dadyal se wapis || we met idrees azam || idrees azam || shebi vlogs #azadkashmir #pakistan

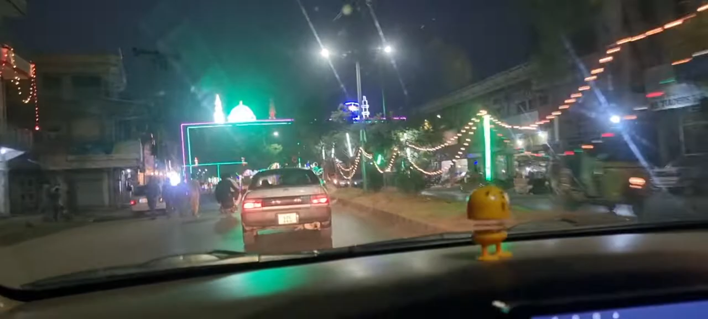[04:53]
आज़ाद कश्मीर F1 रोड पहुँच, F1 रोड की लाइटिंग वगैरह